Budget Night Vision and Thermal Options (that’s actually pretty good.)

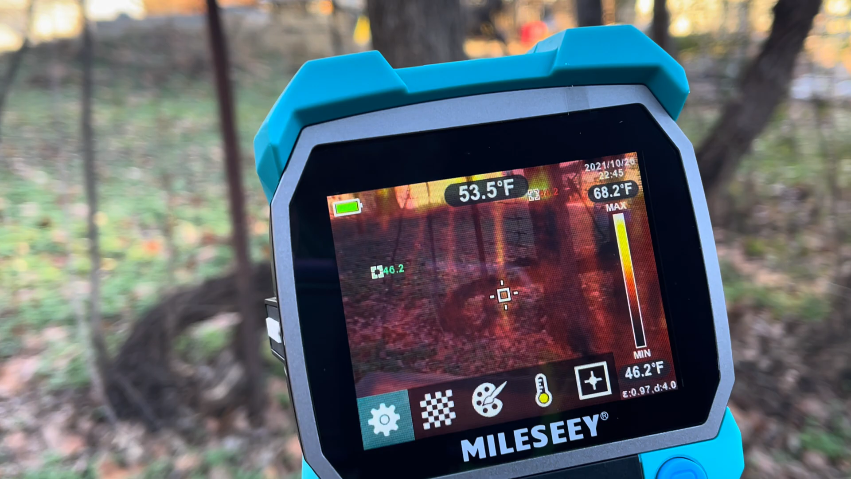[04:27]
On screen: spot 53.5°F
like suddenly burst on this thing
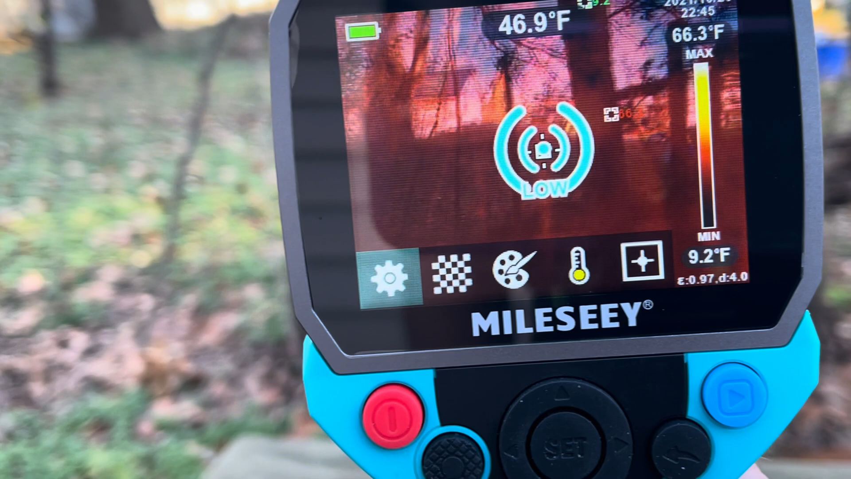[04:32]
On screen: spot 46.9°F
let's see here let's see here can adjust everything in it
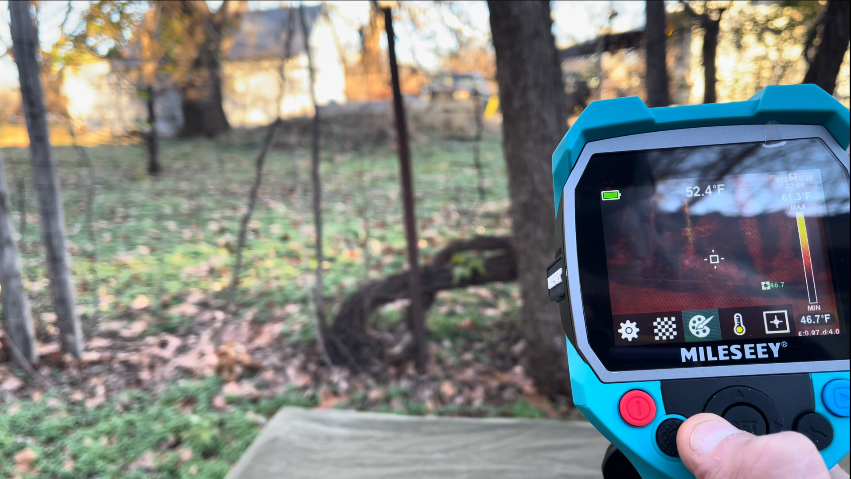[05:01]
On screen: spot 52.4°F
there's all your settings in here
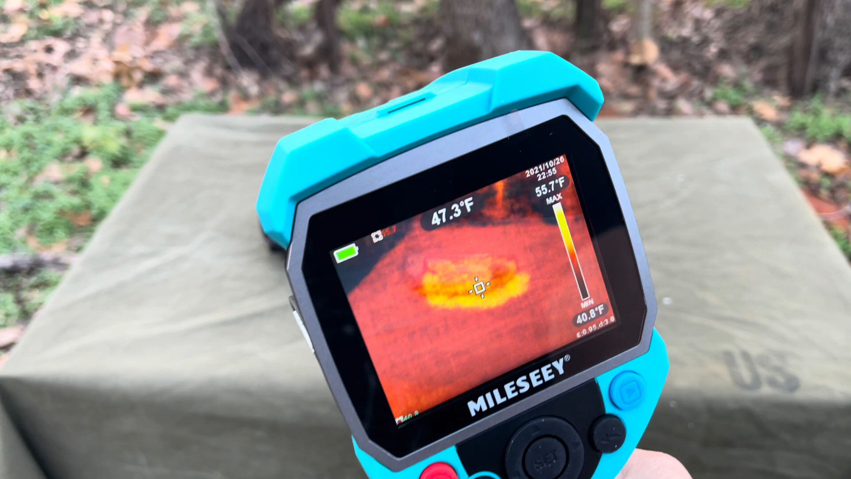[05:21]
On screen: spot 47.3°F, max 55.7°F, min 40.8°F
all right all right so there's a little better it's a little ghosty but uh
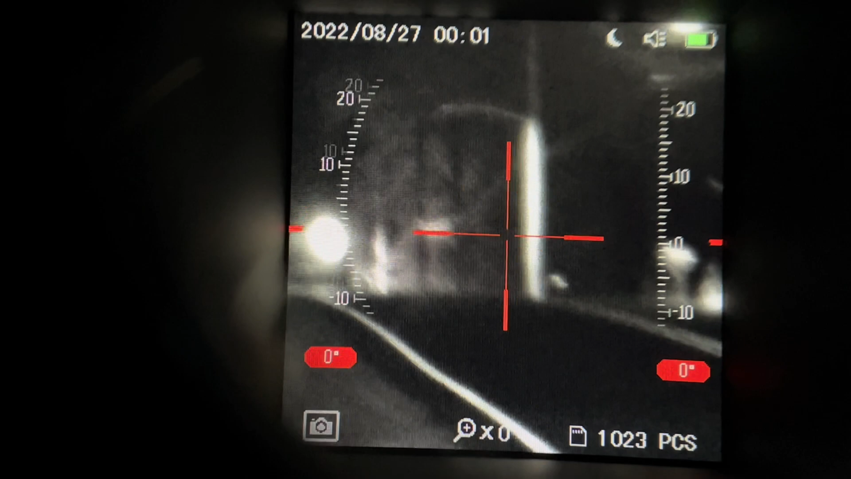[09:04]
Of course, you can adjust it to clear that up at a distance like a regular scope.